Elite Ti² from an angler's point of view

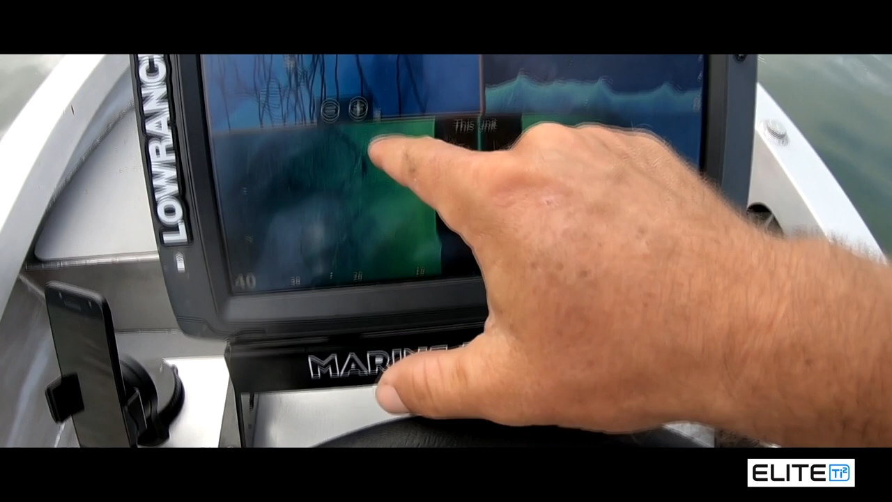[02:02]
I'm going up and it's about 100m drift and I'm going to stay in that drift line and work a vibe. Here comes some fish now. You can see these white streaks coming up. There's 1, 2, 3, 4, 5 fish there. I'll just mark them up so we can have a look. So if I zoom in on that, you'll see them 1, 2, 3, 4, 5 and they've got a little shadow there.
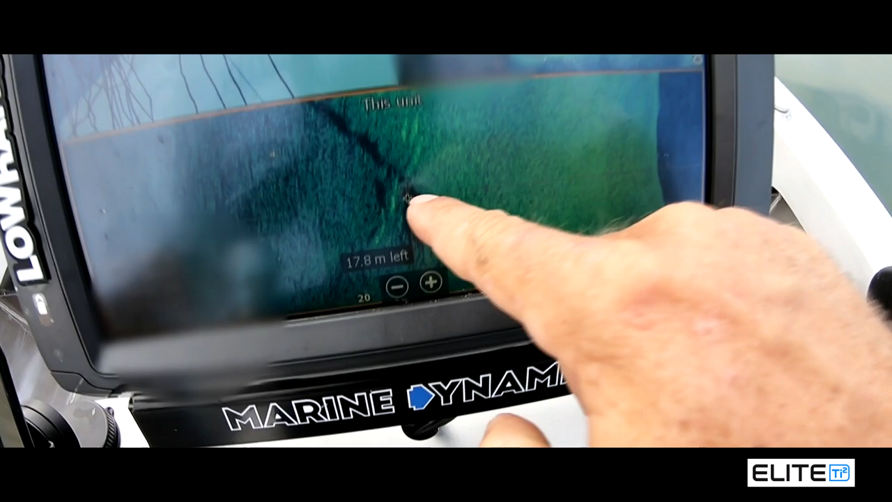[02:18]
I don't know if you can see that.
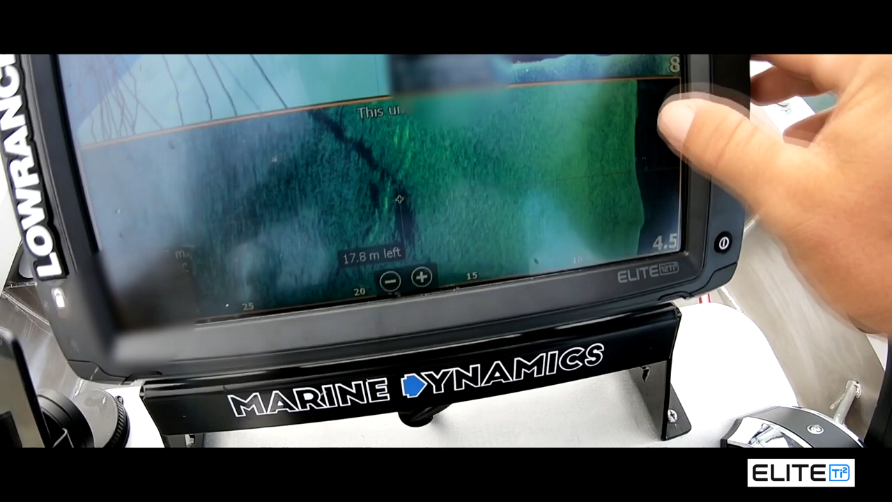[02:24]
So I'll put a mark on them quickly, save it, clear my cursor, go back out.
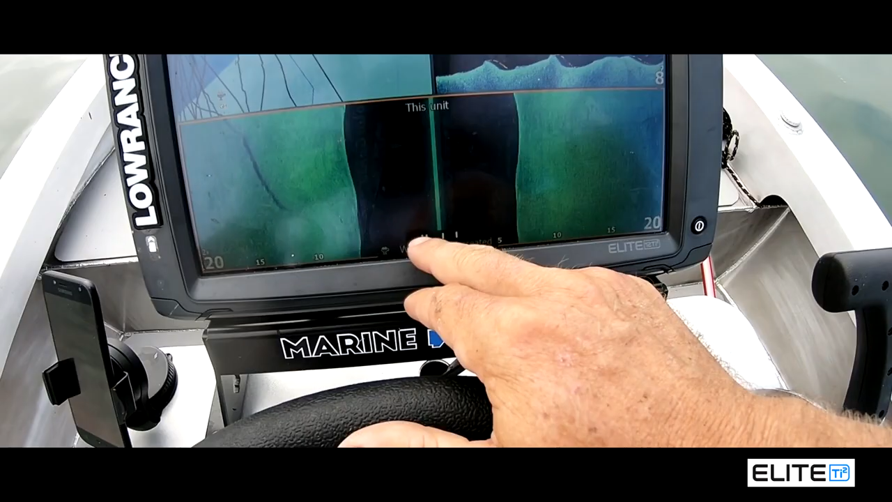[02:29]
So I've got a mark for them fish. So what I'm going to do is set a drift line up. I've got a few other marks just up here. And I'm going to drift down and use this vibe using a TT switchblade.
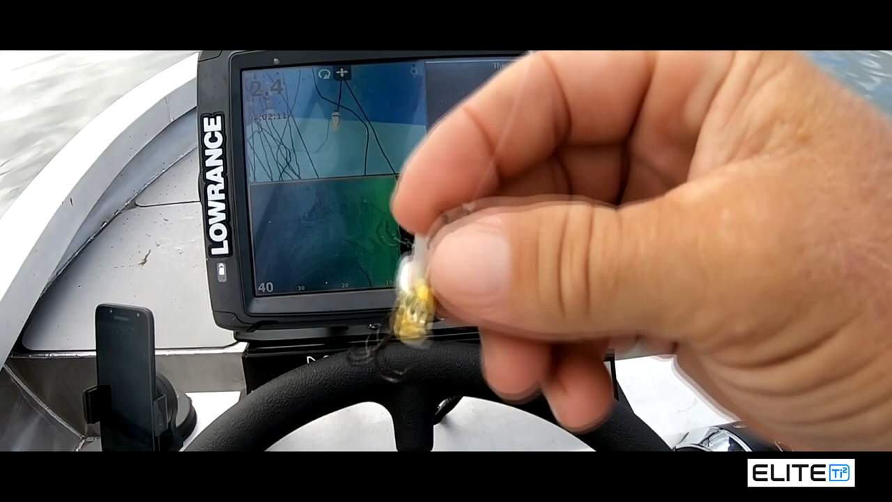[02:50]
Because I know what they are, I know they're giant herring, so they love switchblades.
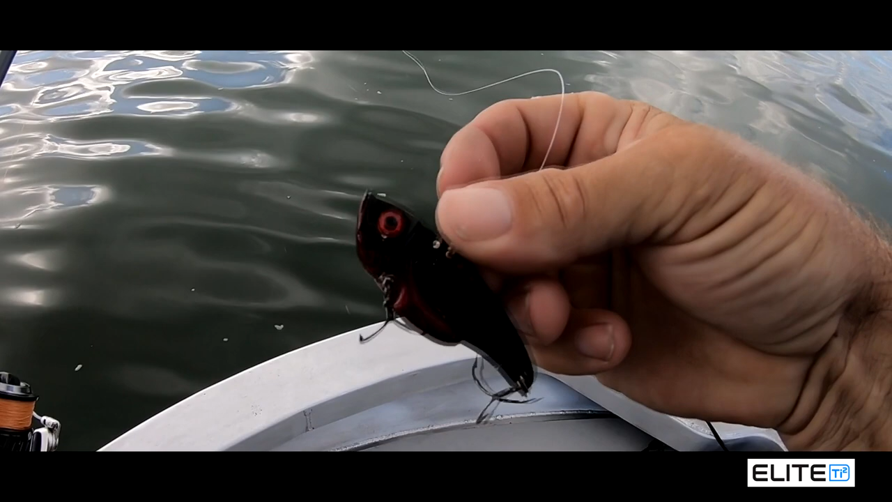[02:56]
We're just going to sit at the front of the boat, follow my GPS marks up there on the front unit. Yeah, and vertical jig these fish.
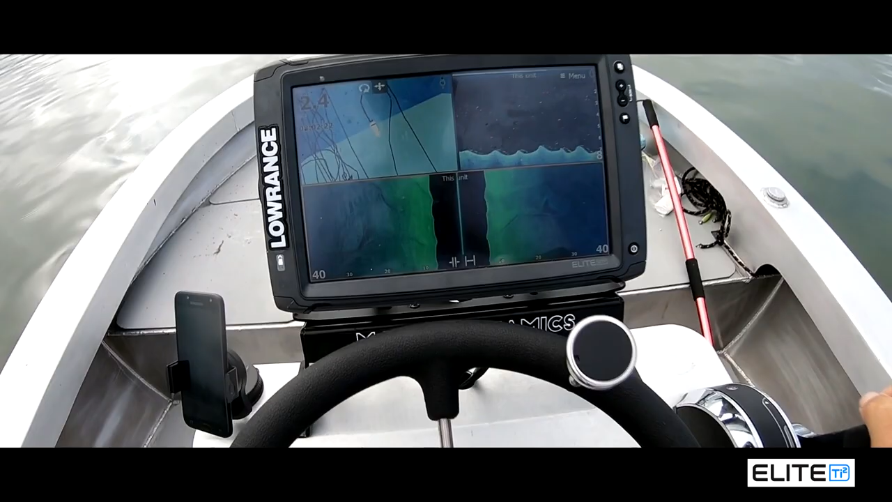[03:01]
So I'll just get up into position. And hopefully we can hook one up for you. That's the beauty of having two sounders. You can have one here and then one up the front. And with these TI2 units, just even to be able to see your depth, see what's underneath your boat and to follow your GPS marks is really good. So here's my mark up here. I'm going to turn the boat around. I'm just up on it.
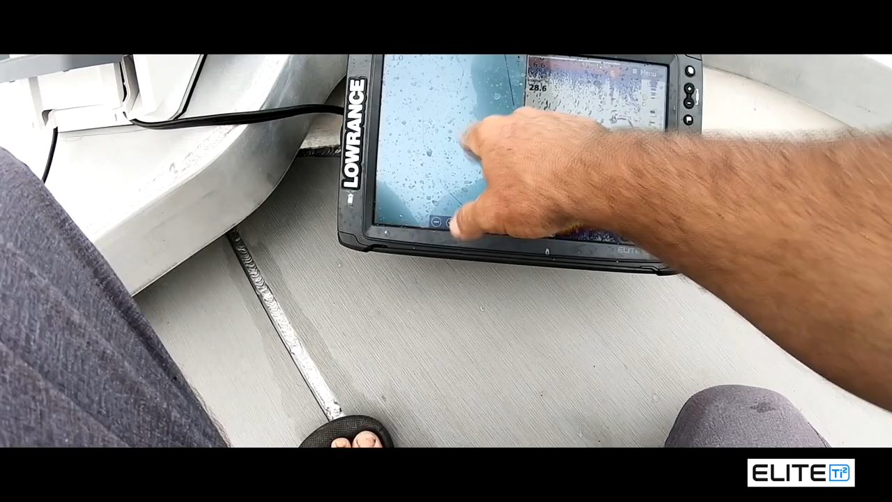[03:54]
If I zoom out, I'll see if you can see it. I've got a mark here.
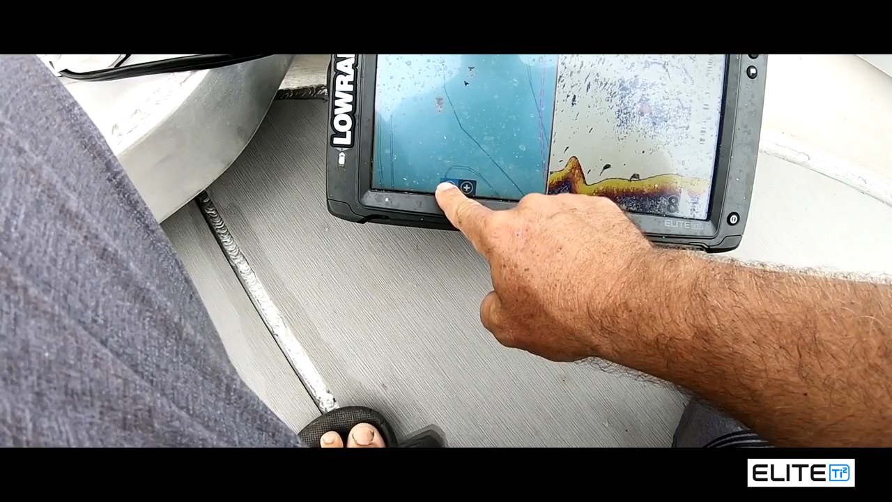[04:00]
So all this is in my drift line. So this is where I've been getting the fish.
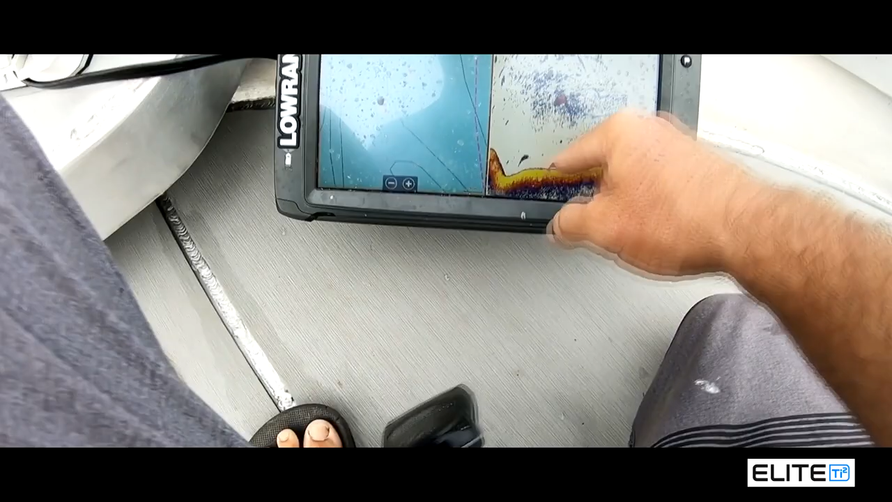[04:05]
There's a bit of bait coming through now. So yeah. Pretty basic.
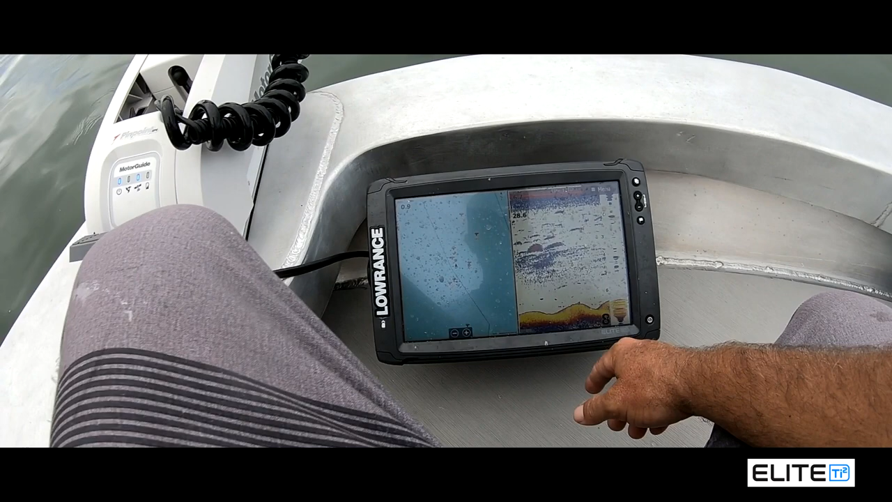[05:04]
So no more than 20 metres all the way along this line. So they must be feeding along here on this bottom. There's a lot of undulations. And it's near 7 metres. So just keep plodding along and it'll happen.
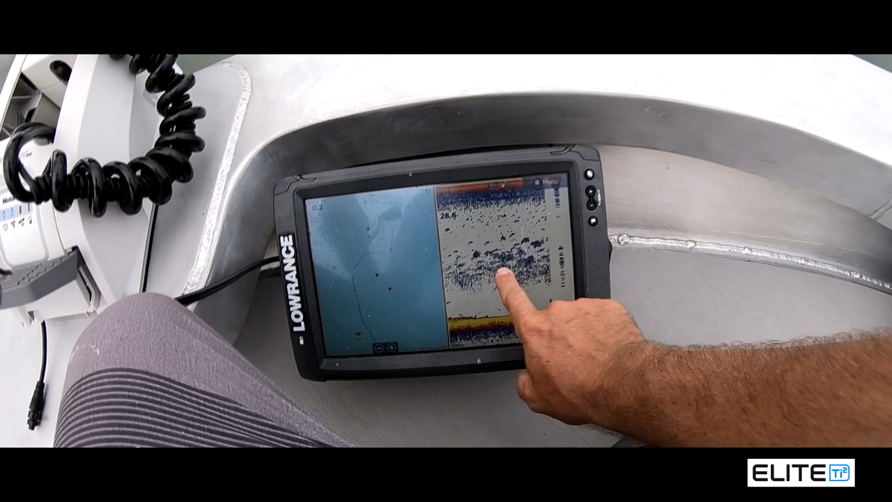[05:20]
So you press on here. And come back. And have a look at that.
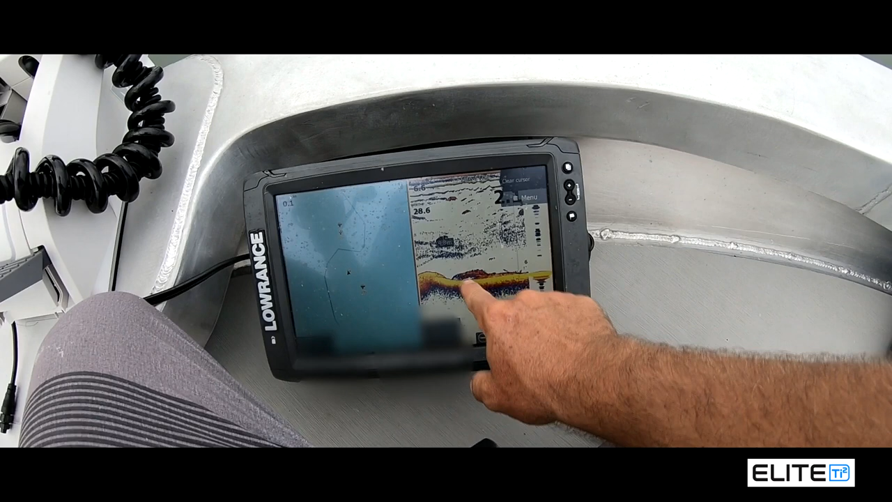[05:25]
That's all fish on the bottom straight underneath the boat. I'll zoom in a bit.
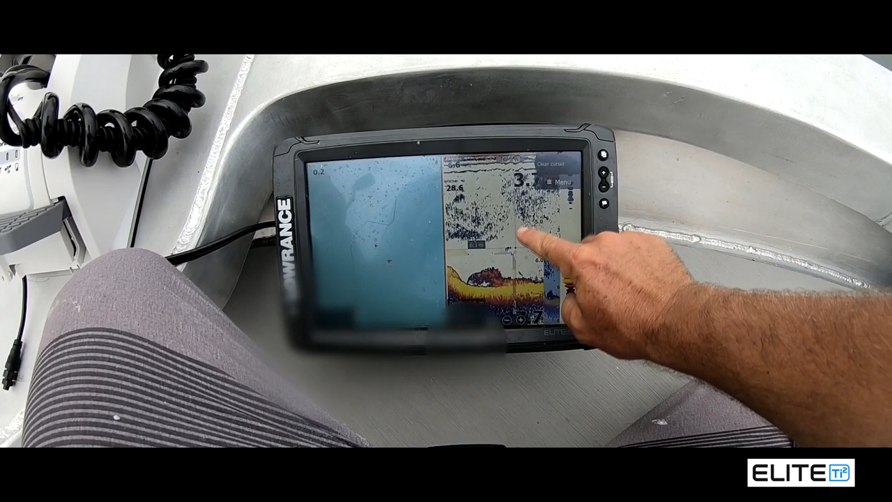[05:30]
So that tells me there's going to be some fish here. And it's going to happen.
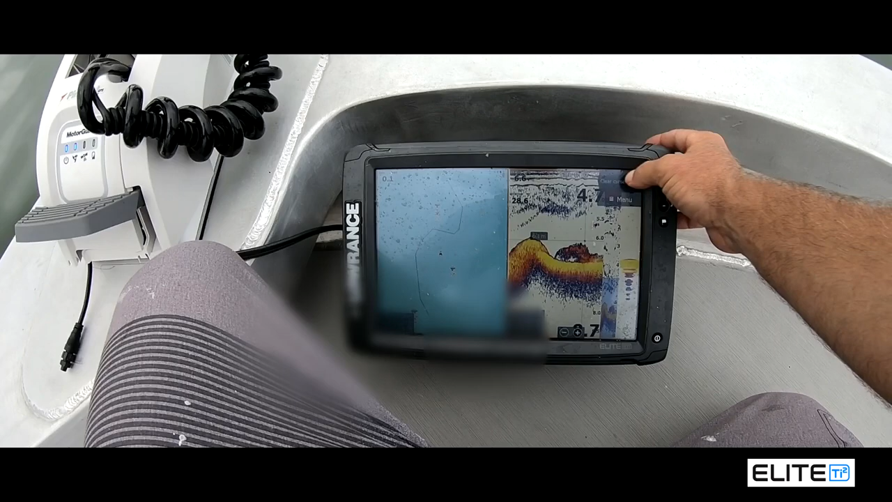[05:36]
So what I'm doing now. I've done a few drifts.